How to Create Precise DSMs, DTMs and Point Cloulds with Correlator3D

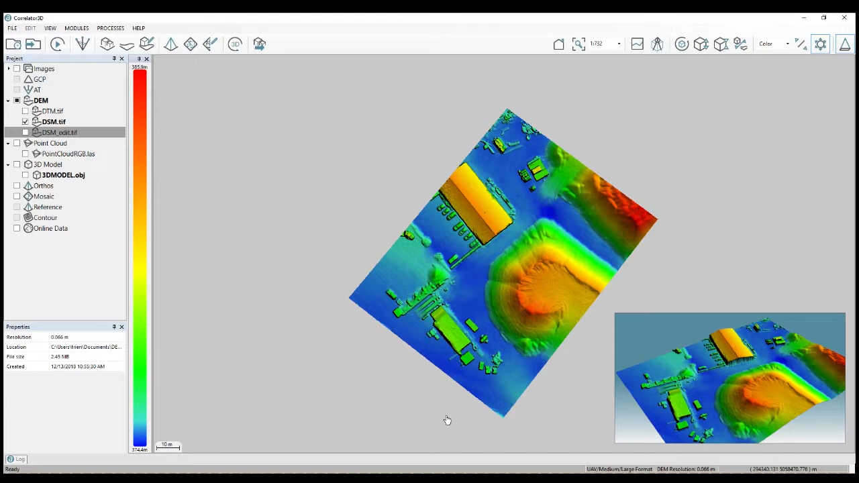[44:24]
If you want to have absolute accuracy, you will need to use checkpoints that are coming from ground truth that have been measured with GPS on the field. And those checkpoints you can go and processes. And there's a DEM inspection tools where you can take your DEM and use the shape files where you will have all your checkpoints as point. And the software will generate some statistics about that. Let me just do some very quick paint graphics for you.
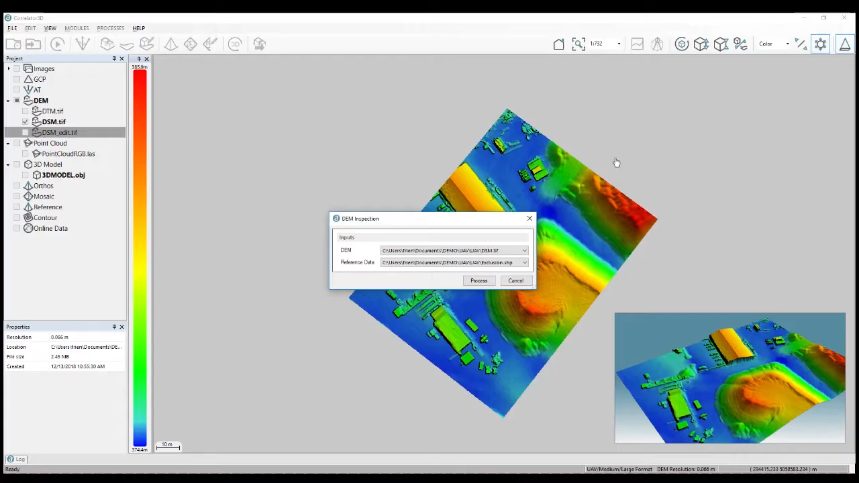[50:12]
Well, as I explained, usually you will extract the contour from a DTM, from a Terran model. And you will go into here the processes and you have the dam contour extraction. And so you have the option to determine the interval of each contour.
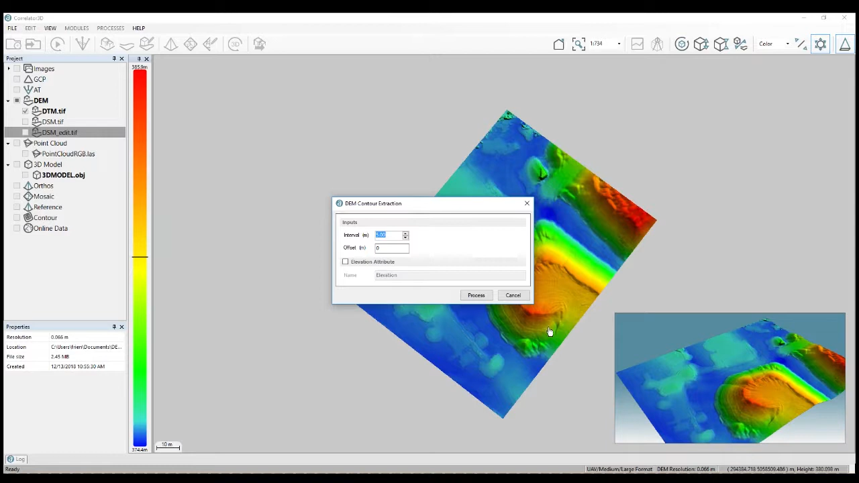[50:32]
So all lines, what is the elevation of each iso line you will generate. So what is a good contour to use? Again, a rule of thumb would be to select an interval that will be at least two times your vertical accuracy. So if you have a vertical accuracy of 10 centimeters, well, if you generate contours inside that accuracy,
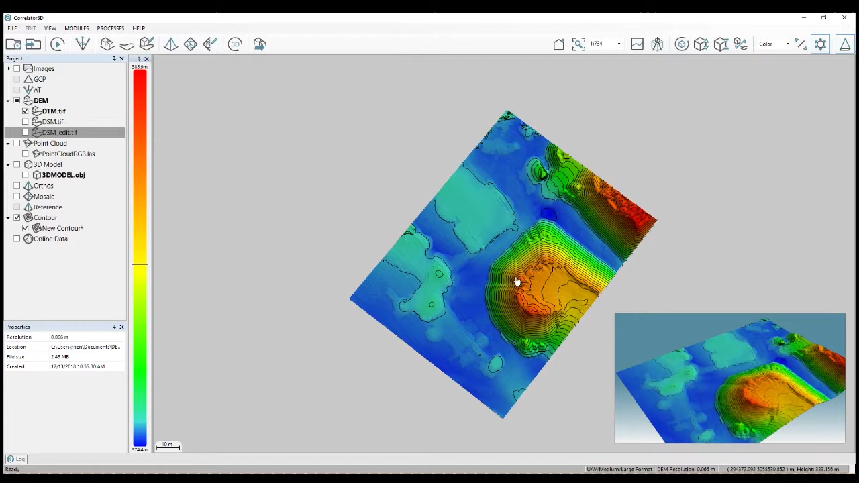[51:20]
So the rule of thumb is at least two times the vertical accuracy of your elevation model. And let's here go, let's say just at 50 centimeters to show you quickly the result. And you see it's very fast. You will have the contours that are generated and then you can save them as a shapefile.
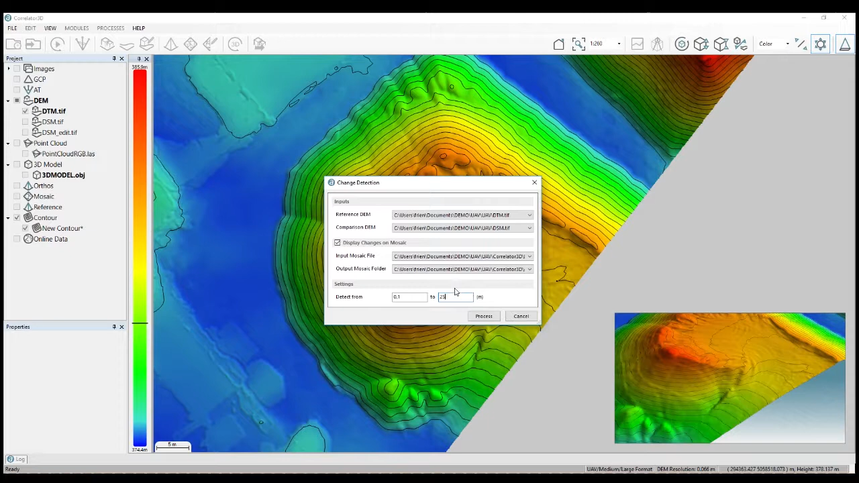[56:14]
Here I might change that. I will put 0.1 and I will maybe put a higher value than what I consider change. And if I process, it's usually quite quick to get your result. It will generate a raster of the changes,
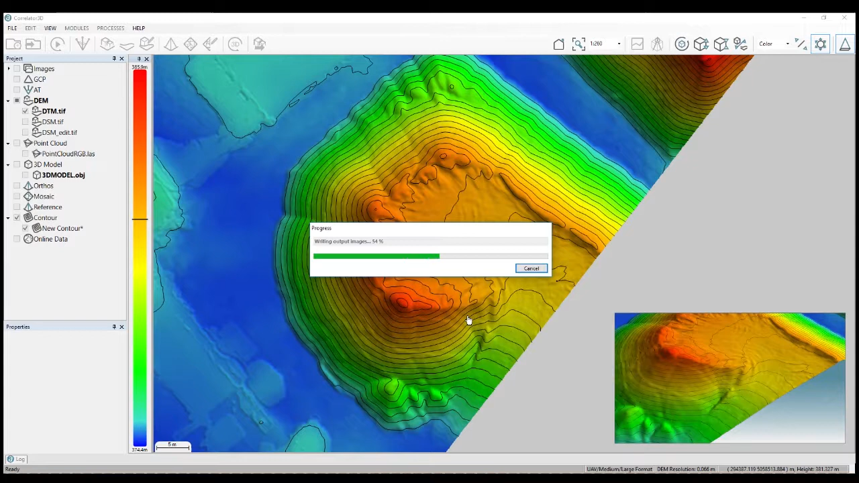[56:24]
and it will also overlay the difference on an output mosaic. So here I have the changes that are generated.
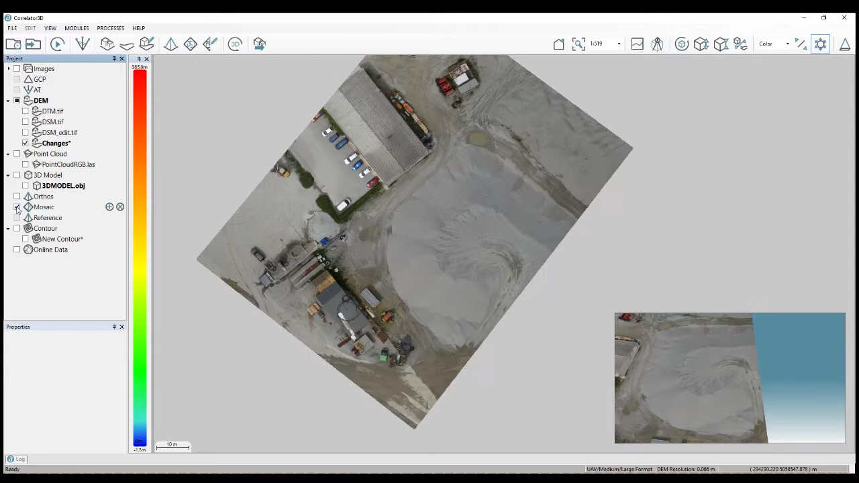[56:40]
And if I open a mosaic, now I'm going to load the mosaic that I put in change.
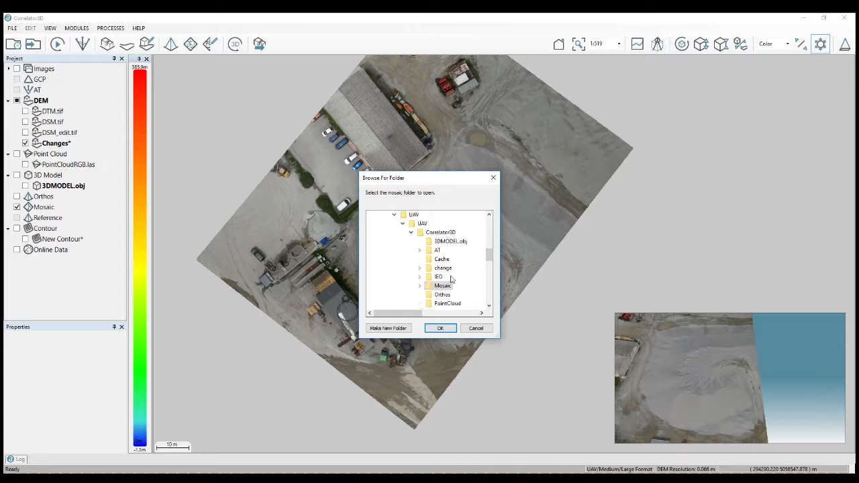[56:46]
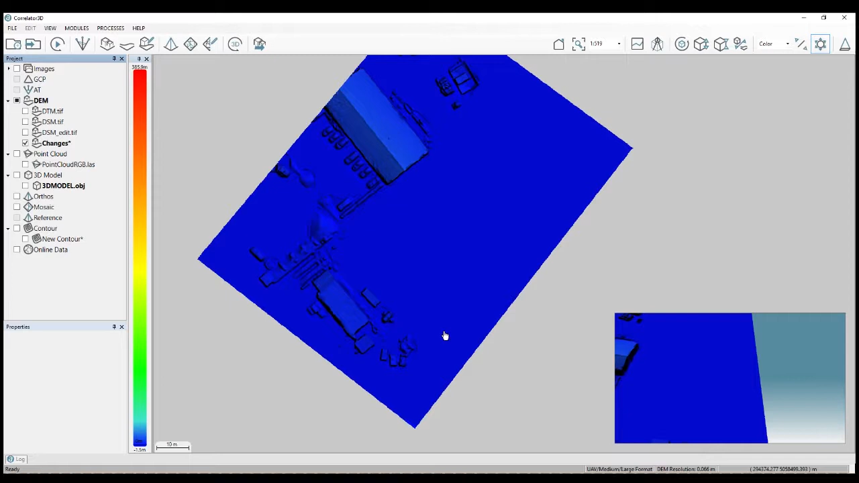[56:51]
You can see in blue the differences that are from the surface model and the terrain model. So obviously, this is all what have been filtered out. So you see the trees and the cars, everything that has been filtered out on the DSM to create the DTM. So that change detections tool, they'll be usually used more for an urban
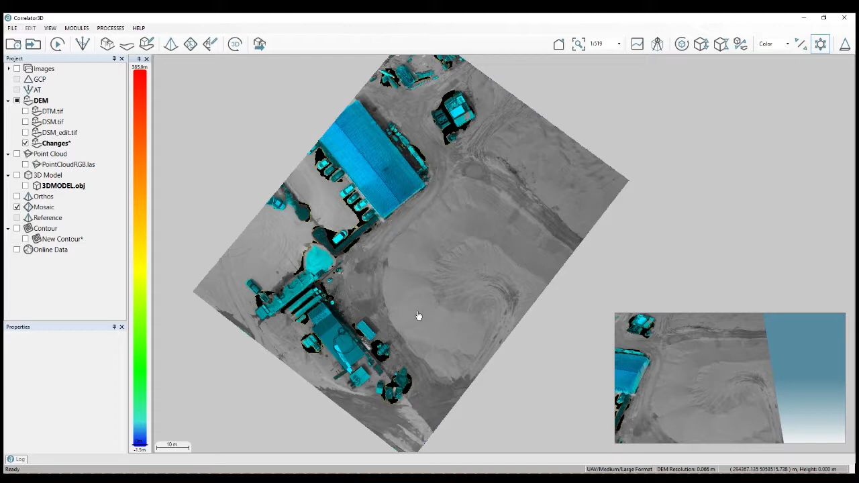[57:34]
expansion application where you want to see what are the new buildings or what are the buildings that has been destroyed. You can use a different surface model of different time period to do that kind of things. So this is for the change detection.